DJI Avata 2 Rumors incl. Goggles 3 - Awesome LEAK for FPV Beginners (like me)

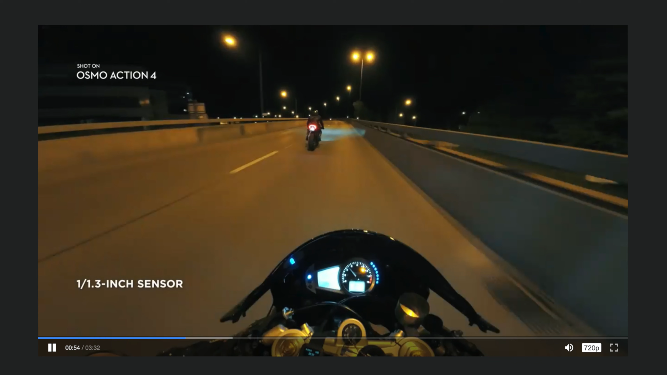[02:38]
This will probably also mean that we will see some kind of rock steady digital stabilization that's being included in the package as well.